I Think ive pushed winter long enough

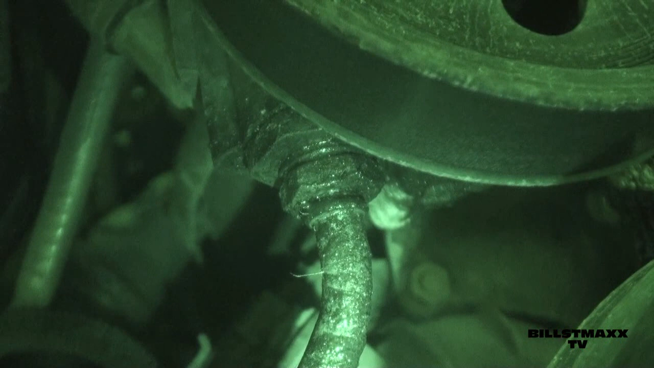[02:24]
up or something a it's all I can see
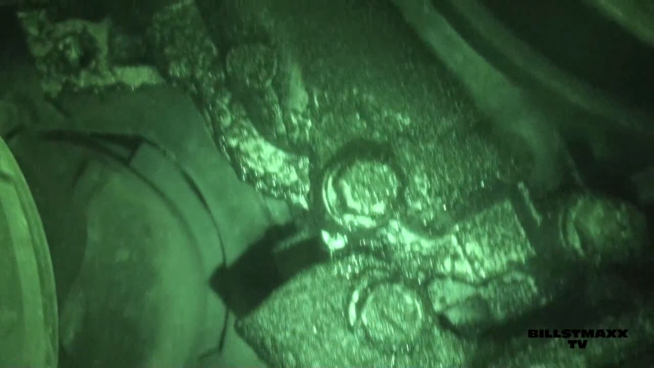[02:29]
but then this bit of oil leak in here I don't really know where it's coming out oh probably in behind that pulley or something isn't that just lovely
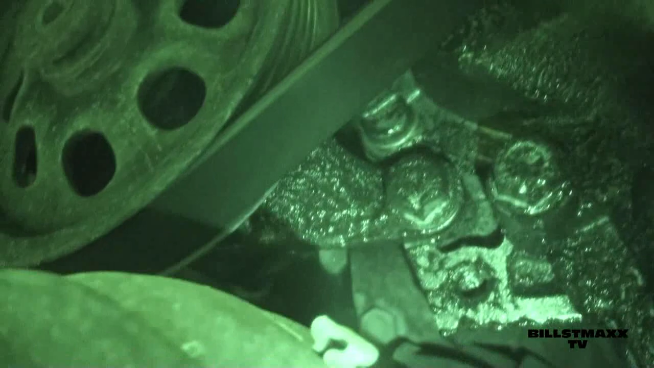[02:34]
freaking cars now we got that puppy cranked on there now we're working on the backs
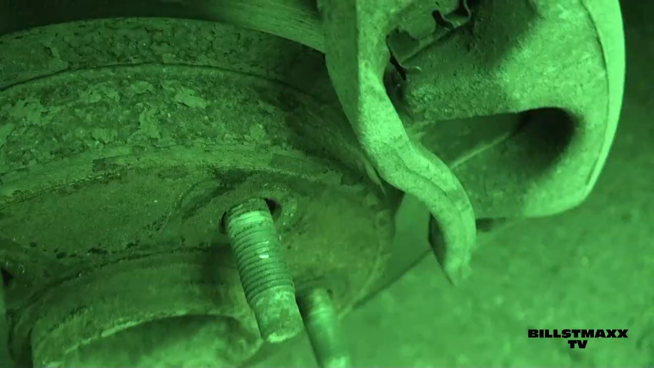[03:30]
and then I think this rotor here is a bit warped too you can hear it getting
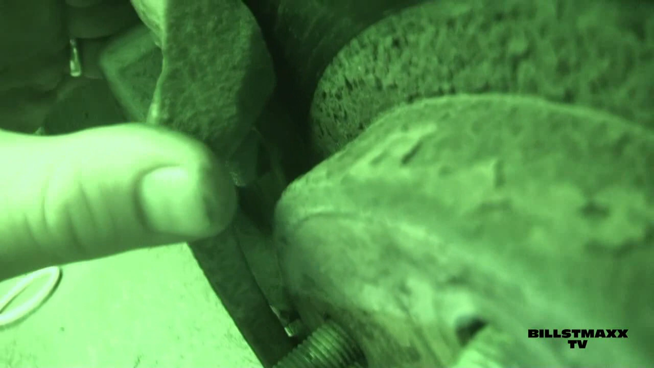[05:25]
yeah she's about the same I would say well that's awesome I'll do those in the spring I guess